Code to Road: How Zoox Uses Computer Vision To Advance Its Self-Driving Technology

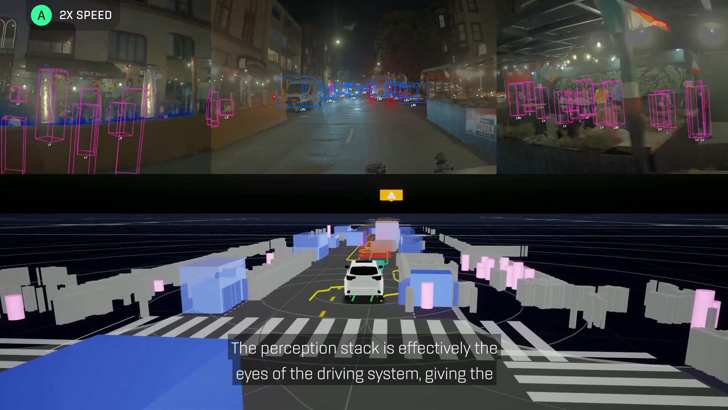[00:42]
The perception stack is effectively the eyes of the driving system, giving the rest of our software detailed information about the world around us,
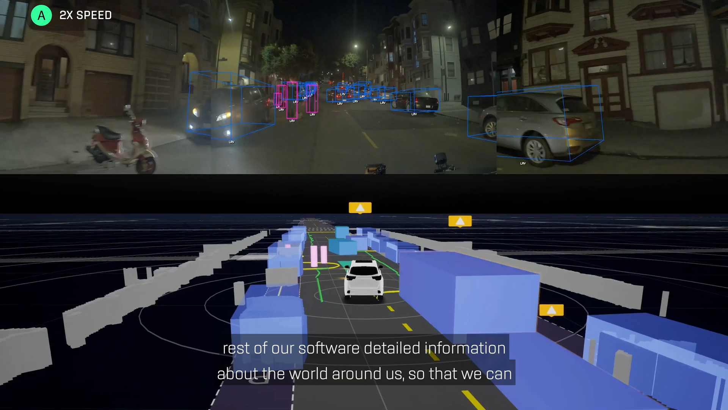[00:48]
so that we can plan and drive safely and competently.
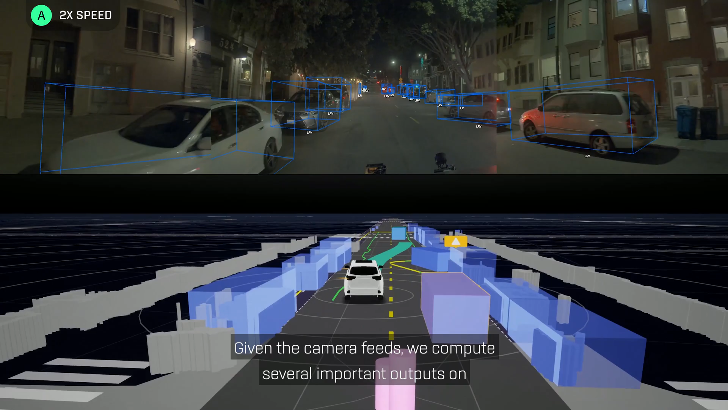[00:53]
Given the camera feeds, we compute several important outputs on each image using neural networks.